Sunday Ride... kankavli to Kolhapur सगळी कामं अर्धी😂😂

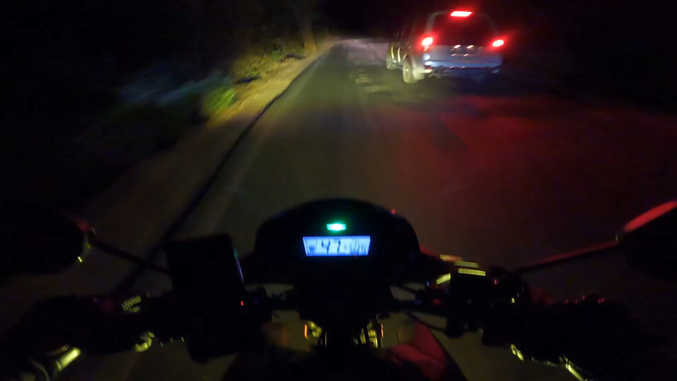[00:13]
मोठ्या गाड्यांना काही फरक पडत नाही. कसा गेला तो बघ, हे बघा रस्त्यात खड्डा आहे की खड्ड्यात रस्ता आहे काय माहिती.
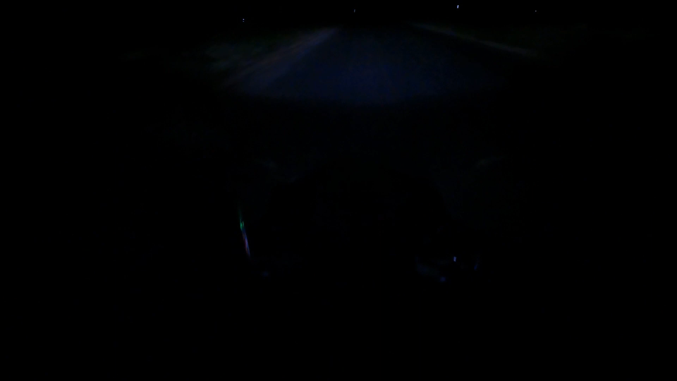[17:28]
आता या लाईटमध्ये तुम्हाला काय दिसतंय, कॅमेऱ्यामध्ये फक्त ना या गाडीचा जो मीटर लाईट असतो ना तेवढंच दिसतंय,
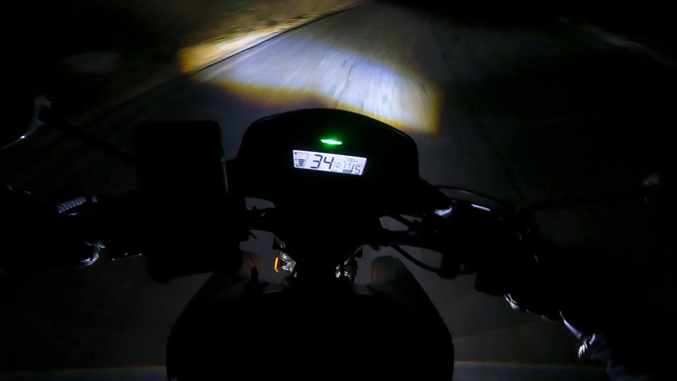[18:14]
आता वेळ झाली आहे 10:17 आणि आपल्याला चालू झाला आहे गगनबावडा घाट. अरे बापरे, इथे घाट घसरलेला आहे, वाहने सावकाश चालवा.
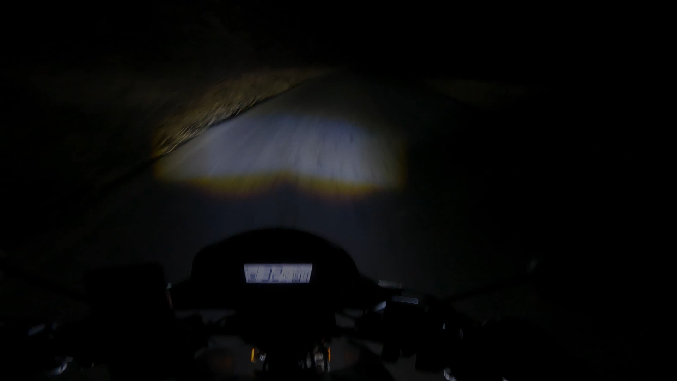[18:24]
ओके, तर मित्रांनो आता वेळ होतोय 11:31.